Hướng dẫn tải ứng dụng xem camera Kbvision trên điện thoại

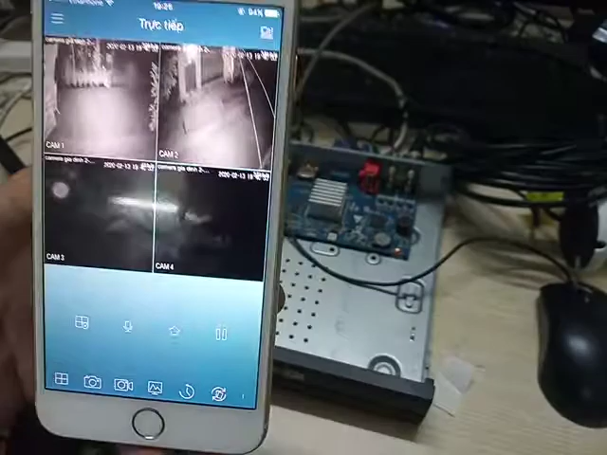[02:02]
Cam 3, cam 4 nó không có. Nó mang mất kết nối, nó màu đen thôi.
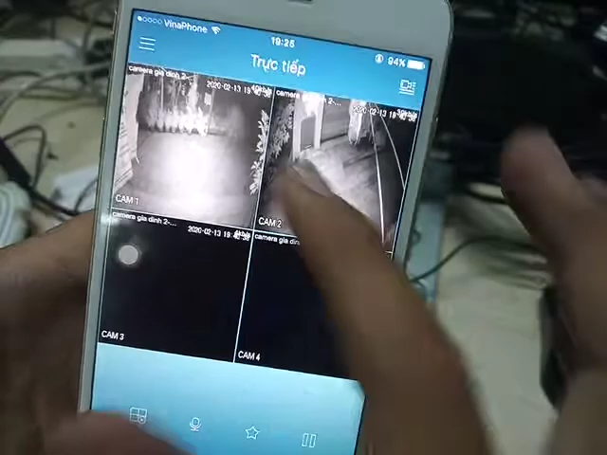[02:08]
Đó, cam 1, cam 2 nè các bạn thấy không? Đó.
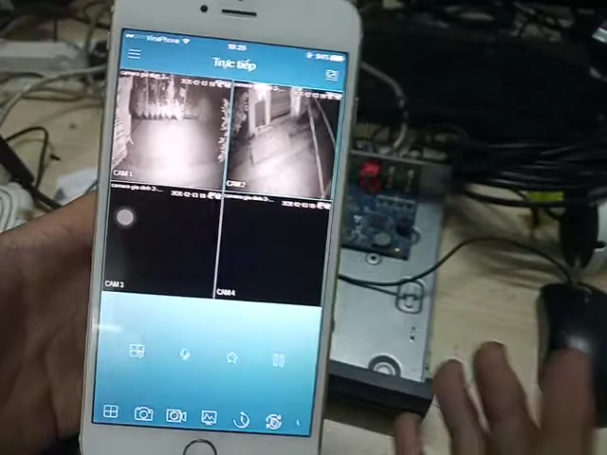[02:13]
Đó, thì cái này là mình hướng dẫn cho các bạn cơ bộ cái cách để mà tải và cài đặt phần mềm KB Vision thôi.